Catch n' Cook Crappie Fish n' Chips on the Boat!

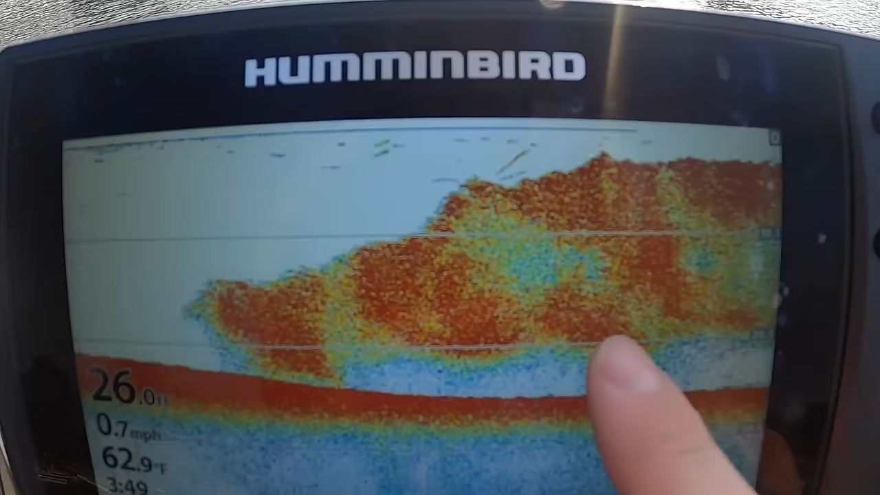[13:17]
On screen: depth 26.0 ft, water 62.9°F, speed 0.7 mph
dudes look at the sheer size of that bait ball you've got a few fish right up in there but look at that good grief i don't know if i've seen a bait ball that big before
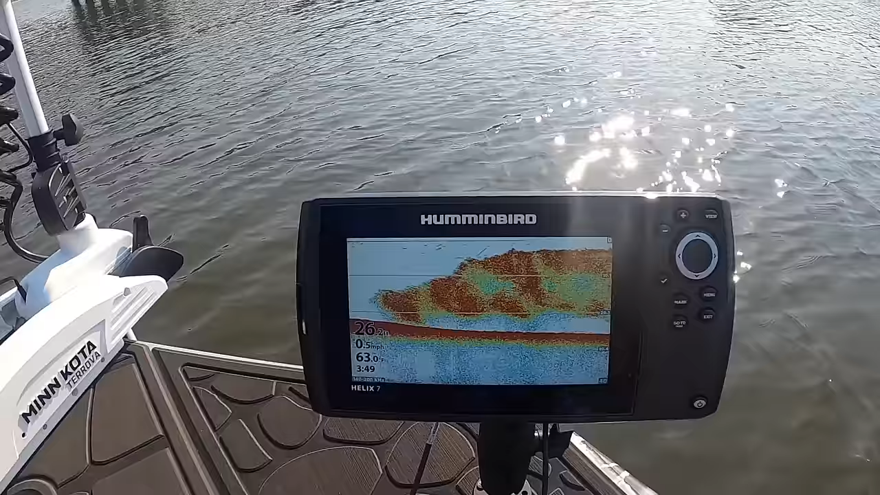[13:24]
On screen: water 63.0°F, speed 0.5 mph
shoof these fish got plenty to eat in here he's not interested in eating my bait right now